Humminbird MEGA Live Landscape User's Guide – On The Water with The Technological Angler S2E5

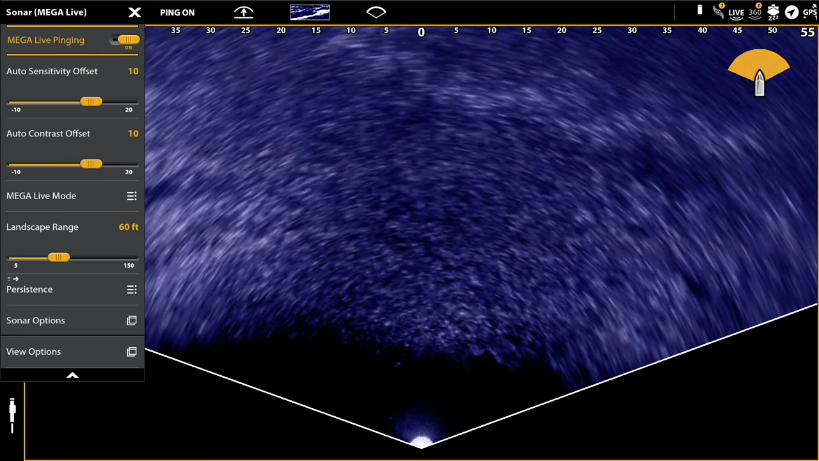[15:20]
these are called the auto sensitivity and auto contrast offsets and adjusting these values can still have a big positive impact on the quality of your landscape image
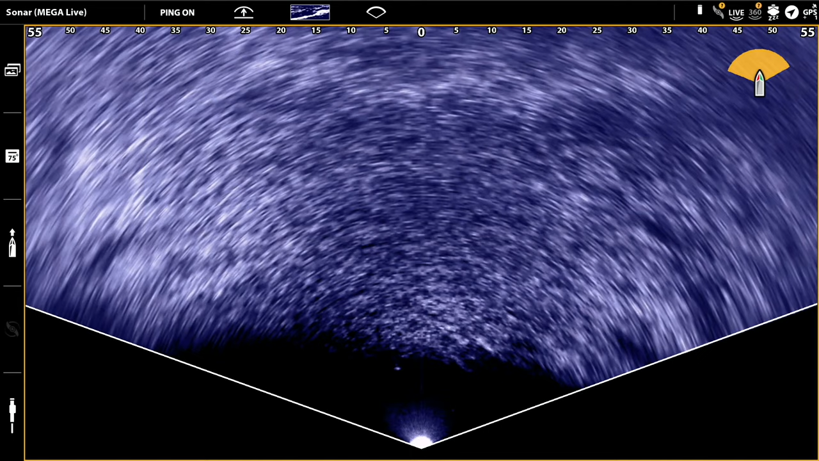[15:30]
now when it comes to sensitivity i like to adjust this value to just brighten up the bottom in front of and around the primary structure that i'm observing now i don't want that bottom to be too bright from using too high of a sensitivity value
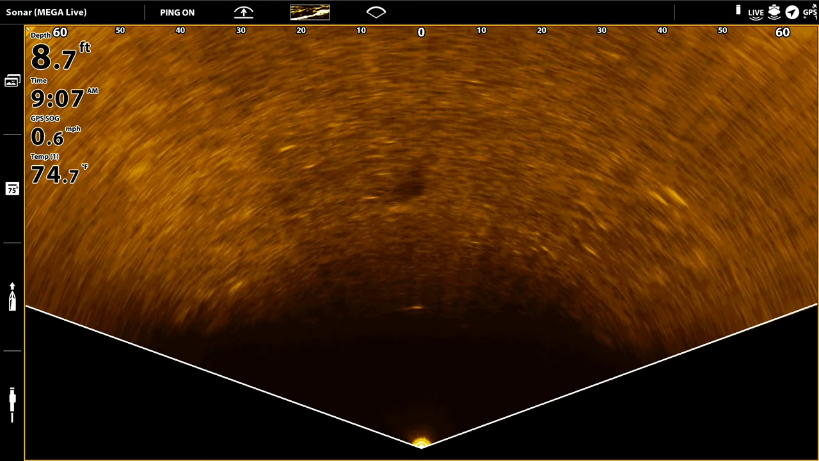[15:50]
On screen: depth 8.7 ft, water 74.7°F, speed 0.6 mph
because i'm going to start to lose detail in the structure and it's going to become hard for me to see the bright white sonar returns from the fish now in soft bottom areas you're going to want to use a slightly higher sensitivity so
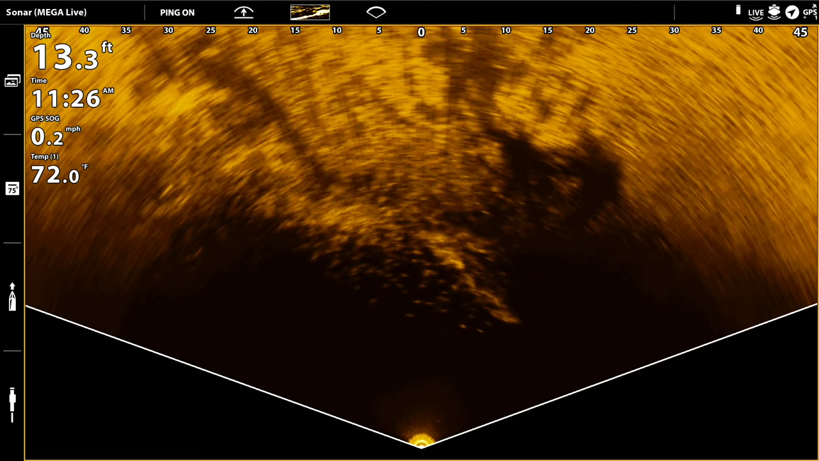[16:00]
On screen: depth 13.3 ft, water 72.0°F, speed 0.2 mph
a couple of clicks higher than 10 in order to brighten up that soft bottom
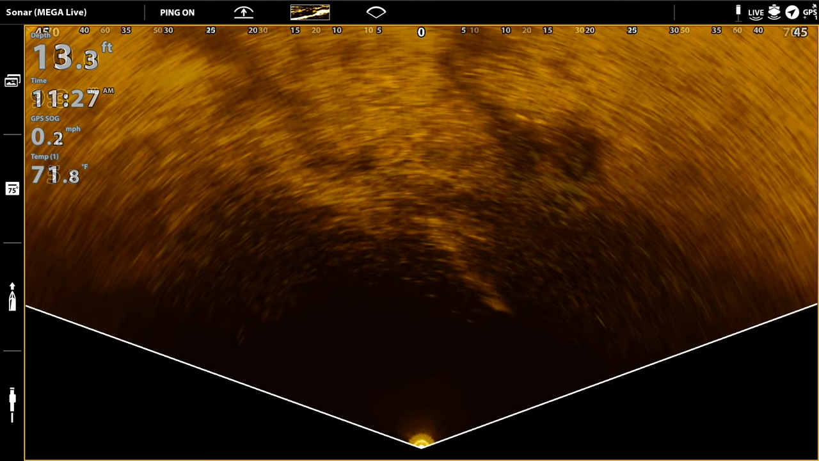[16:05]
On screen: depth 13.3 ft
in hard bottom areas sand rock gravel things like that
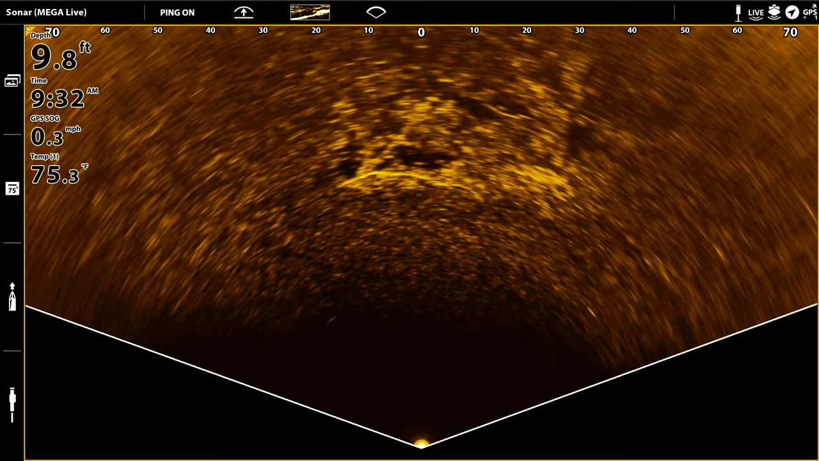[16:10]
On screen: depth 9.8 ft, water 75.3°F, speed 0.3 mph
remember hard bottom is bright already so i'm going to reduce my auto sensitivity offset a couple of clicks below its default value of 10.
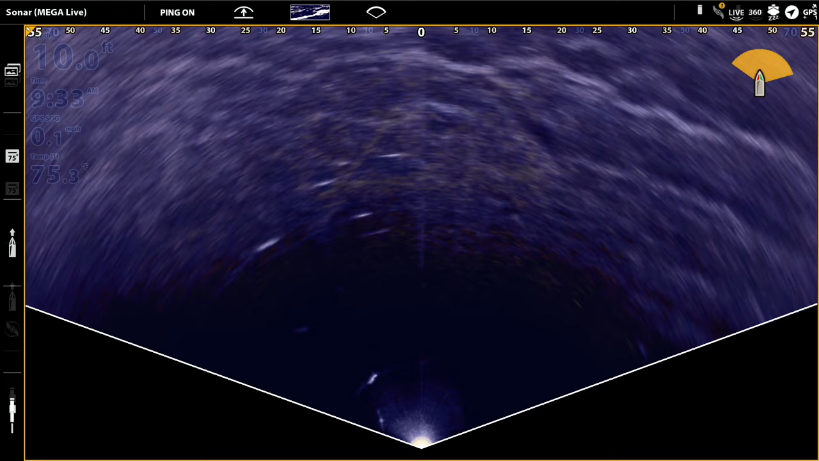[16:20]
in terms of adjusting that auto contrast offset remember that when you decrease contrast you're going to brighten up the far edges of your range and when you
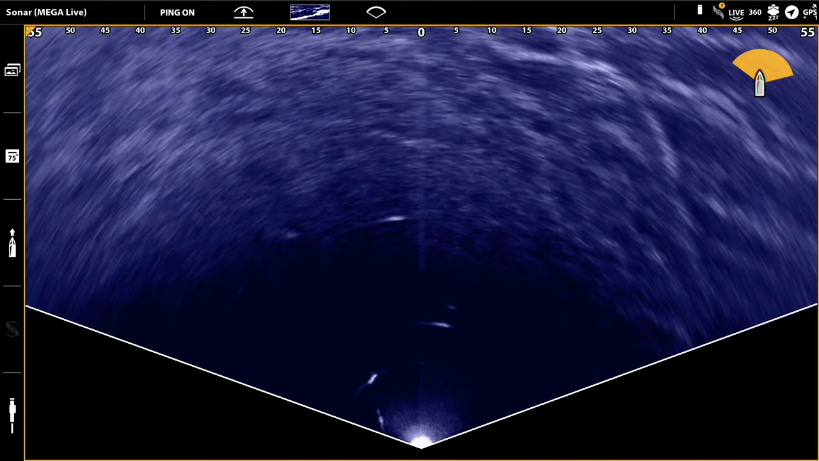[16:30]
increase contrast you're going to start to accentuate the dark areas the sonar shadows once i adjust my sensitivity
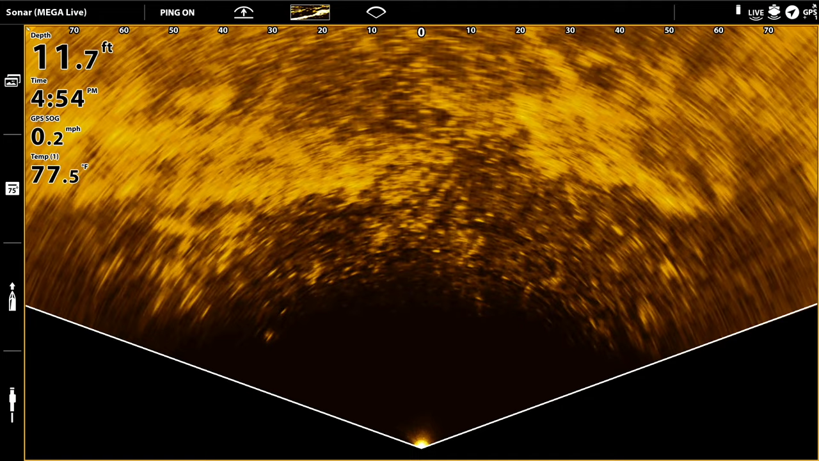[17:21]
On screen: depth 11.7 ft, water 77.5°F, speed 0.2 mph
it's up to 100 feet and sometimes even more now at those long landscape ranges you are going to be sacrificing detail on the far end and so in practice what i tend to do is use a maximum landscape range of say 80 or 90 feet when i'm trying to maximize my coverage now when you're ready for a highly detailed
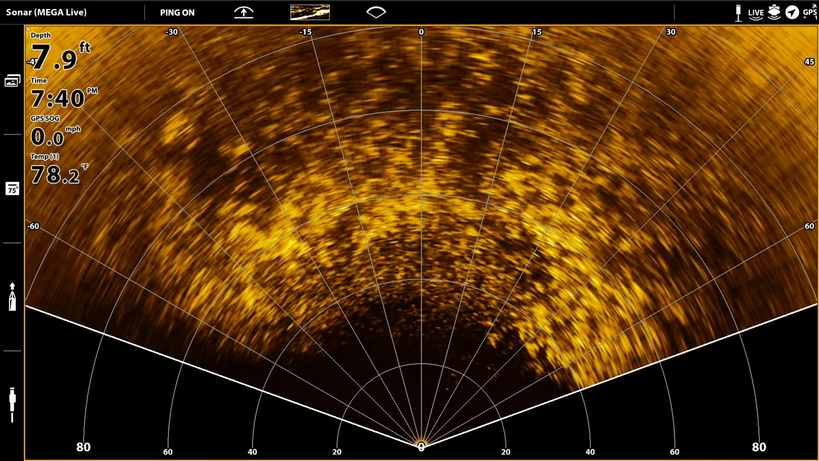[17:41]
On screen: depth 7.9 ft, water 78.2°F, speed 0.0 mph
in my hands a landscape range of say 40 to 60 feet is a great option for creating highly detailed mega live landscape views so optimizing mega